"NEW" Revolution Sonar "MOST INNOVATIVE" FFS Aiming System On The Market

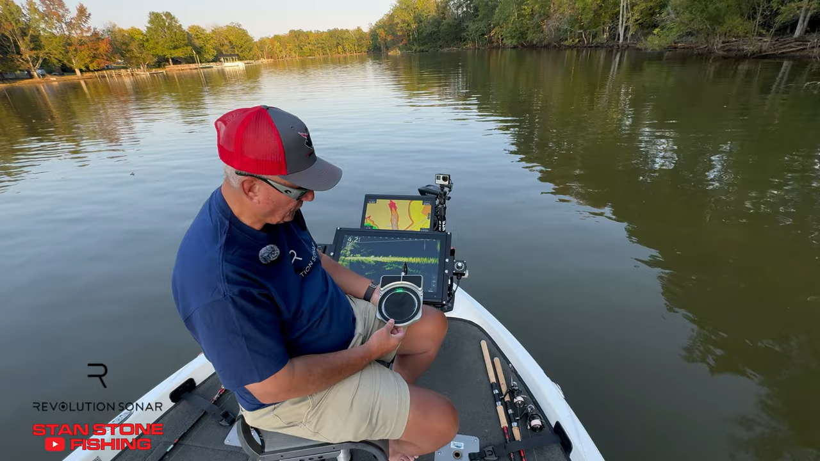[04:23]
We have three different main modes. First mode is manual mode. Pull your trolling motor up, run to a different spot. You deploy it. It's always going to be at three green dots.